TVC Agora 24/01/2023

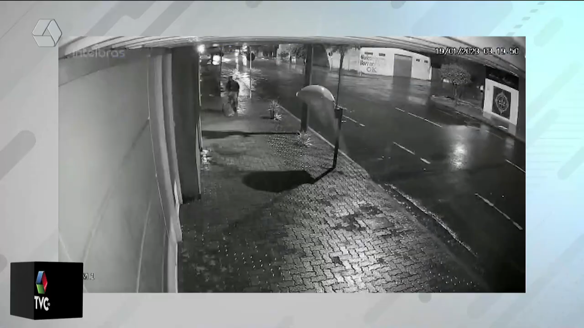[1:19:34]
As imagens do circuito de segurança que irão acompanhar a partir de agora é de mais um furto registrado em Três Lagoas.
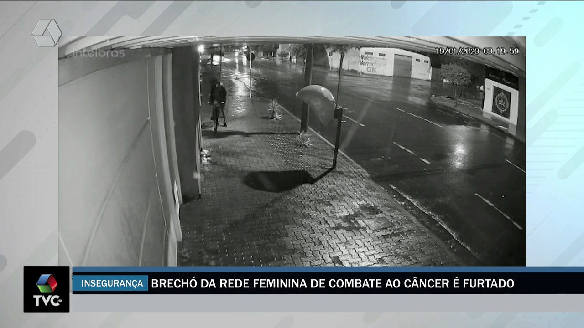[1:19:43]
O alvo, o brechó da Rede Feminina de Combate ao Câncer. Um homem chega de bicicleta, olha para ver se tem alguém na rua. É madrugada e está chovendo. O clima facilita a ação criminosa. O suspeito ainda olha para trás. Não tem ninguém na rua. Com muita calma, ele estuda como vai invadir o local. O ladrão ainda vê o que vai levar, disfarça e sai.